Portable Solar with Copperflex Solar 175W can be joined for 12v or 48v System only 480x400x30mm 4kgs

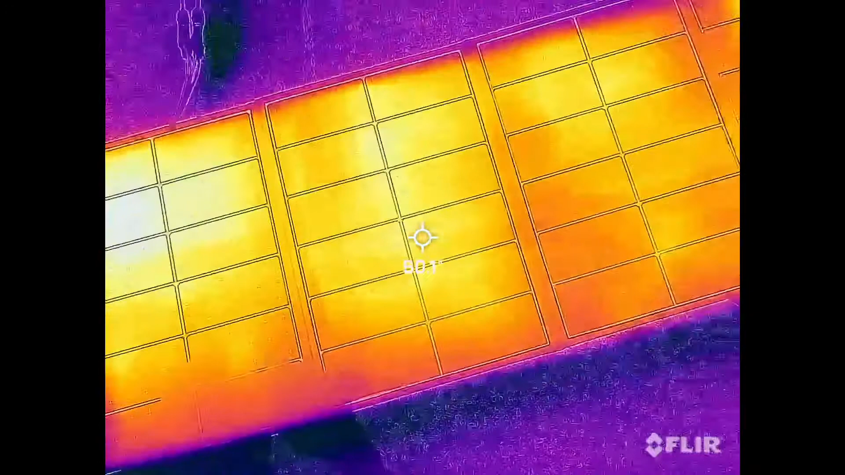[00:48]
Thermal camera out over the top of it and you can see here the difference is no more than one or two degrees for a
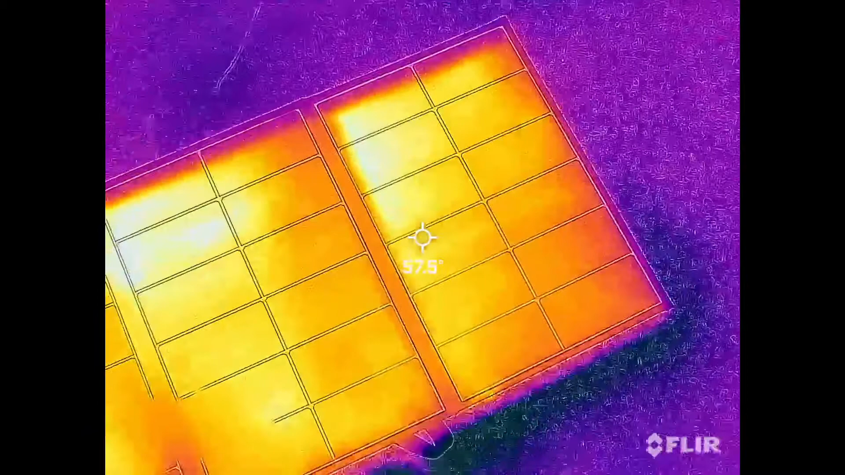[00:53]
solar panel that's quite incredible there's no hot spots so that's good quality. Very very convenient how good's that.